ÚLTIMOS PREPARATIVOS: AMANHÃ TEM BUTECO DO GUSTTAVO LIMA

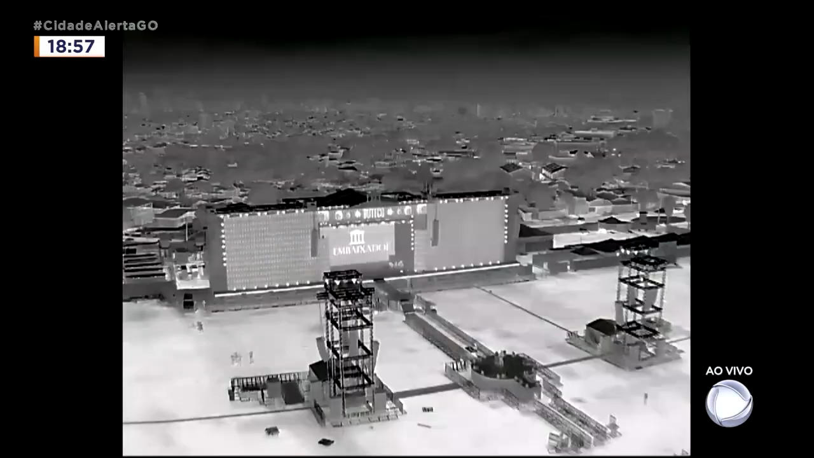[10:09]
Olha aí, ó, no infravermelho pega tudo, hã?
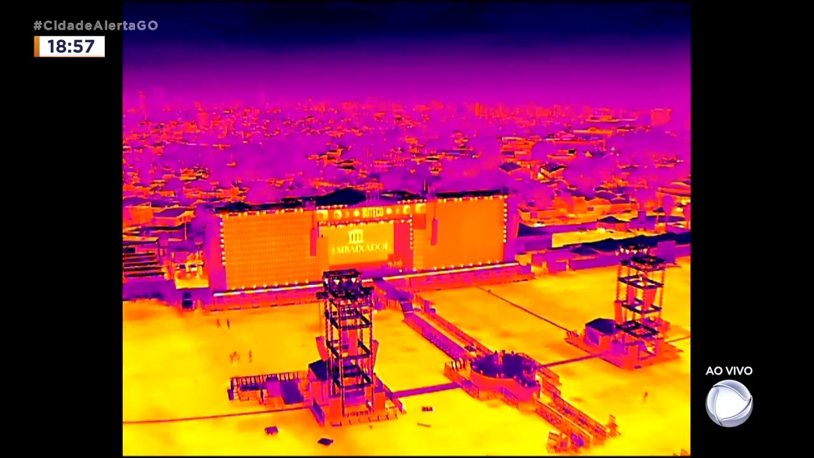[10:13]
Olha lá, ó, ó, as manchas de calor. Como nós temos a mancha de calor, o drone do Cidade Alerta, o nome que ganhou, tá aqui, ó. É o Falcão Alerta.
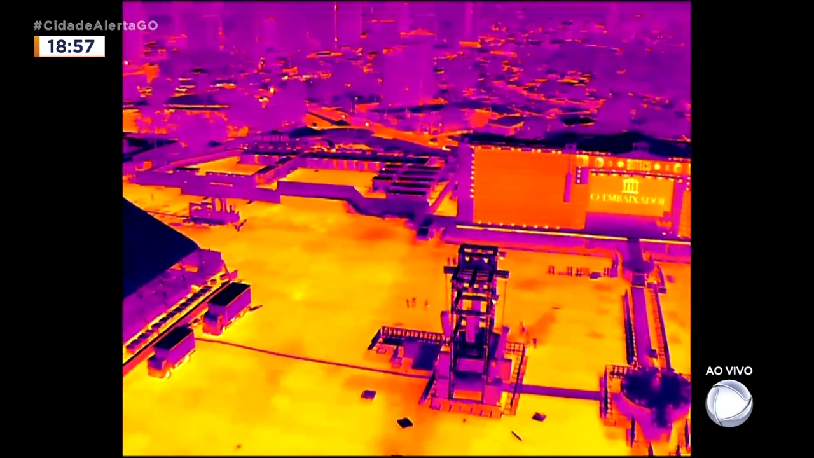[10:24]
A partir de hoje, nos céus de Goiânia, região metropolitana, olha o olhar do caçador.
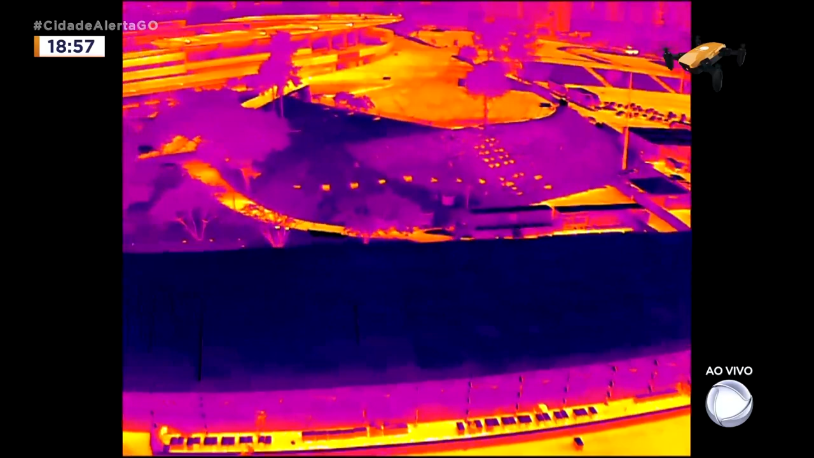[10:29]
O Falcão Alerta é o drone do Cidade Alerta. Olha no canto esquerdo superior da tela aí, ó.
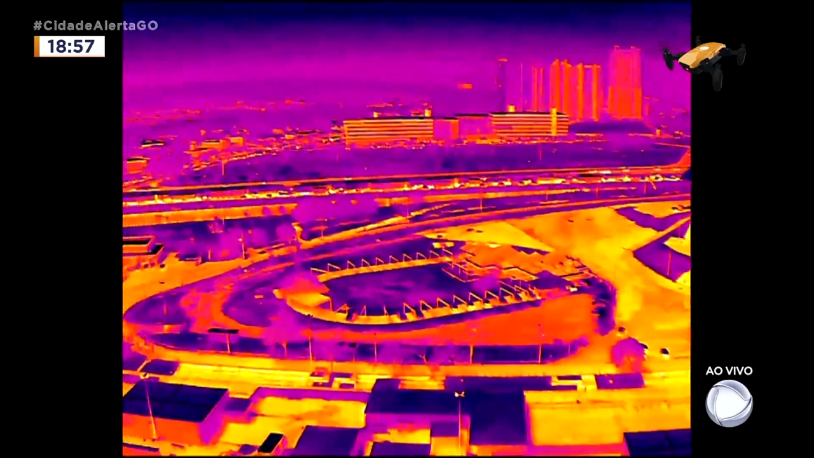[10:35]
Agora ele já tá com a cor do Cidade Alerta. Agora ele já tá com a cor da sirene.